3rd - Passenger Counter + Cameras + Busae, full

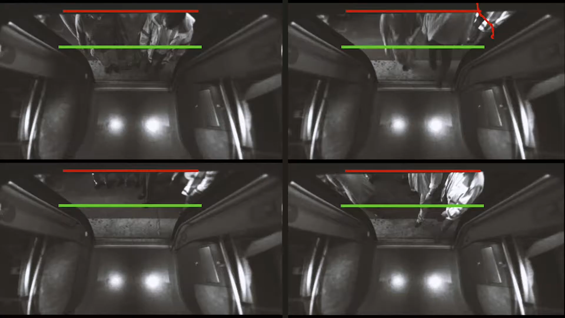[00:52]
Our counters are based on intelligent video analysis. Using the latest technology, we detect the volume of passengers,